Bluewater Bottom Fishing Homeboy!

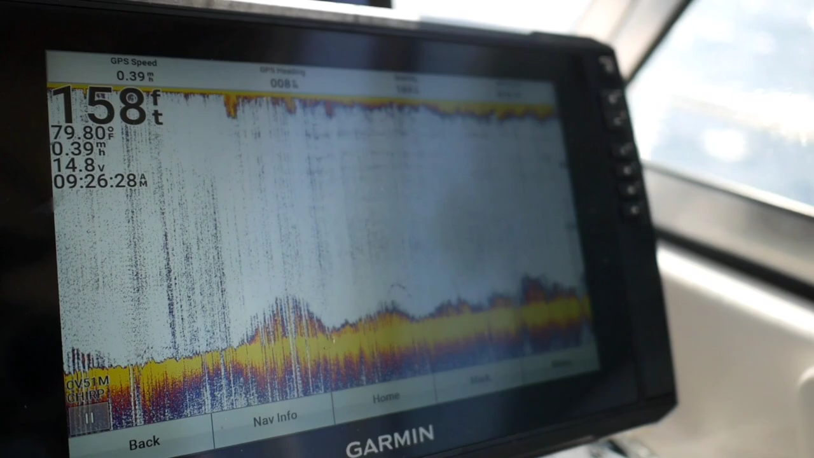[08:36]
On screen: depth 158 ft, water 79.80°F, speed 0.39 mph
Every now and then, if I hit a little mark like this, I'll try to drop on it.